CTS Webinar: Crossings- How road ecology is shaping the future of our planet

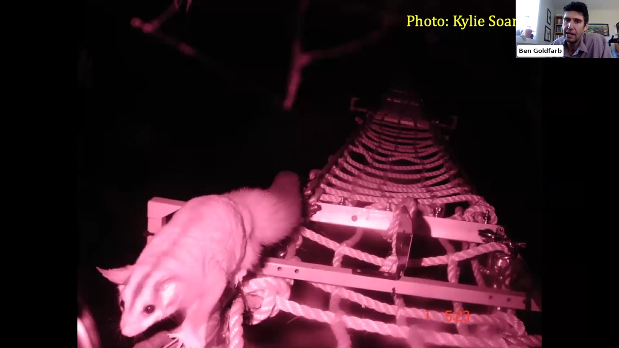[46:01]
And, you know, lots of creatures that are not going to descend to the forest floor to use a conventional underpass. But, you know, we'll use all of these rope ladders and bridges that connect forest fragments at the level of the canopy. Right. There are, you know, sloths in Costa Rica and howler monkeys and gibbons in Southeast Asia that are all using these spectacular arboreal overpasses that were built for their express use.